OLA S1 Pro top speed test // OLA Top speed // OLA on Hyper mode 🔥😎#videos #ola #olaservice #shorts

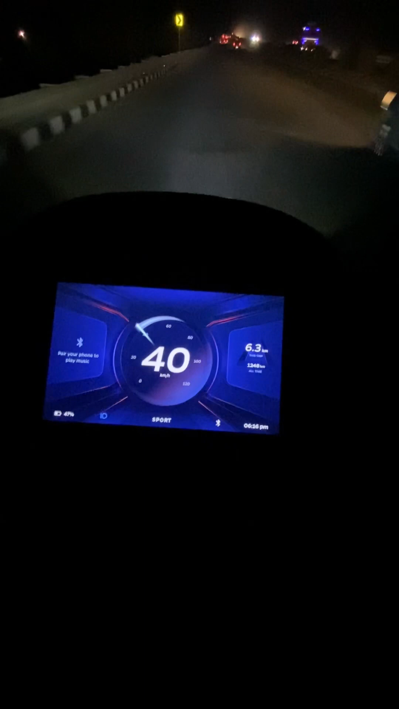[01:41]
इस पर हम देखेंगे कितनी है इसकी टॉप स्पीड, जो भी कंपनी बताती है 120 की है, और हम अब टेस्ट करेंगे
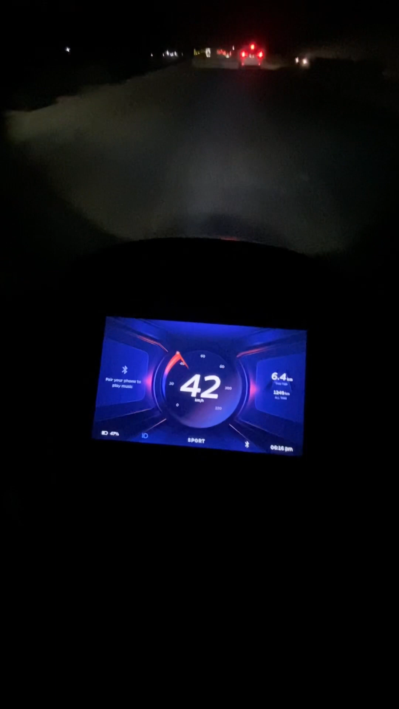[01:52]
क्योंकि ट्रैफिक है तो अभी थोड़ा वेट करना पड़ेगा जब ट्रैफिक क्लियर होगी थोड़ी सी, तो देन ट्राई करेंगे हम।